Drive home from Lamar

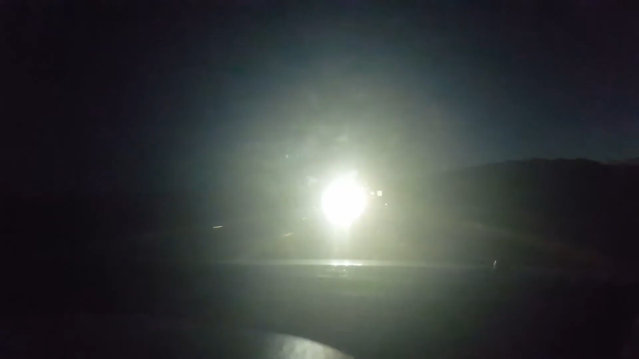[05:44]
Can't see crap. We can get as much or as little as we can. Have you been here?